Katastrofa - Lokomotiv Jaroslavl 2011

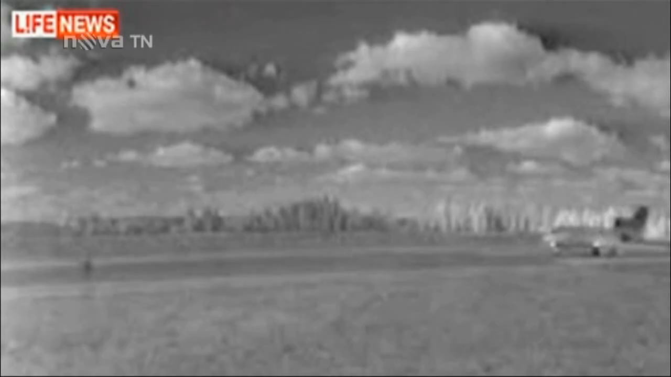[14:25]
Posledních pár vteřin života většiny hokejistů i ostatních pasažérů a posádky zachytili kamery na letišti v Tunošné.
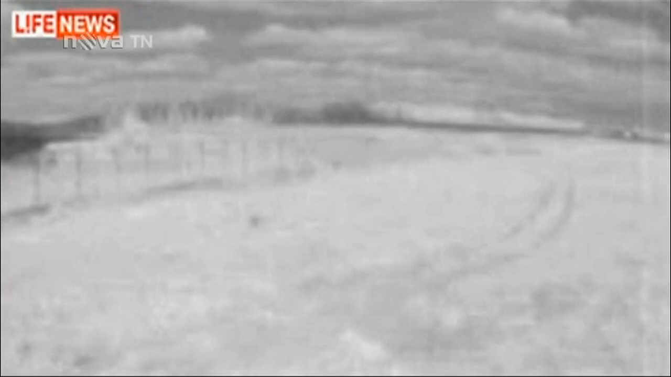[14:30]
Letoun nabírá rychlost, ale výkon motoru zřejmě není dost silný. Jak 42 shíždí z ranveje a zvedá se až z travnaté plochy. Pak zavadí osloup s anténou a po pár vteřinách padá znovu k zemi.